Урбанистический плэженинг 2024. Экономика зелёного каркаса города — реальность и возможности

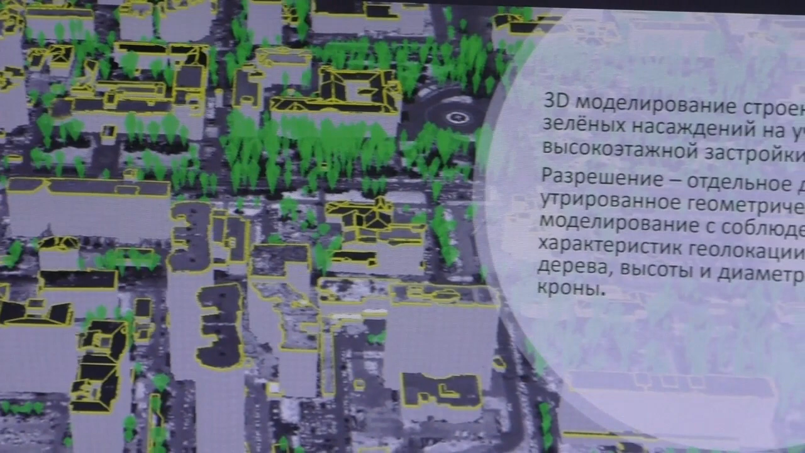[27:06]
Обратите внимание, 3D-модель города позволяет нам посчитать все зеленые насаждения в городе.
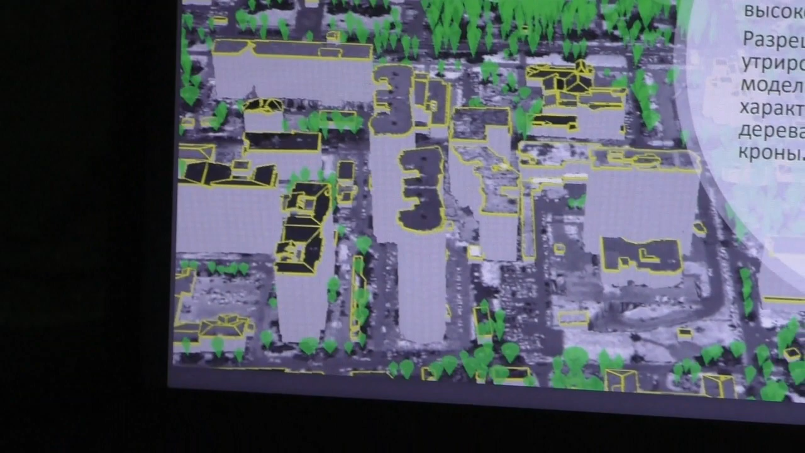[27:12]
В Краснодаре оказалось их 5 миллионов в 400 и на основании данных ортофотоплана, которые есть в распоряжении университета, они были одним из подрядчиков не ИПГ,